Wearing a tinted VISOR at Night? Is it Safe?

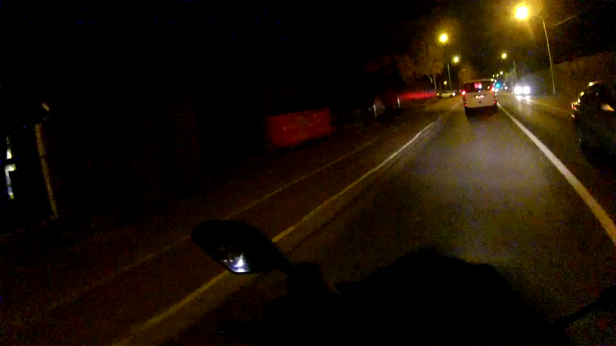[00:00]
All right guys, how's it going? MotoDragon here again. I want to talk about something that I keep seeing popping up coming into the winter time And I want to voice my opinion on it and that's riding at night with a tinted visor To kind of clear the air right now. I have a tinted visor on and as you can see it's like pitch black
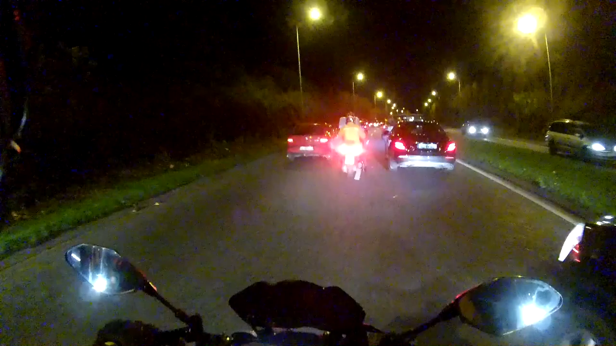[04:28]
I'm not in a rush Don't need to overtake because you could have a guy that doesn't have his lights on and you'll never fucking see him until it's too late So i'm in no rush i'm just going to take my time And again, just look further ahead See like that person up there that's a perfect example i've seen the dog But I couldn't see the owner because he's wearing all black so like now that i'm not going fast i'll keep my visor up so i can see It's all about being a bit smart with it
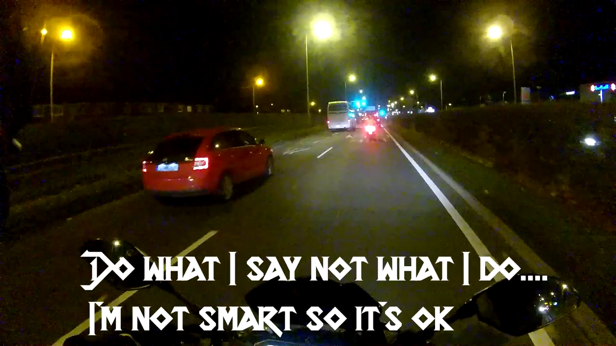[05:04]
But personally i think if you're new to riding not necessarily learning for someone who just doesn't have much experience I wouldn't ride with a tinted visor i'd ride with sunglasses on or get a helmet that has a um A drop down visor and me saying i don't like them again that's personally me just don't like them don't trust them Oh man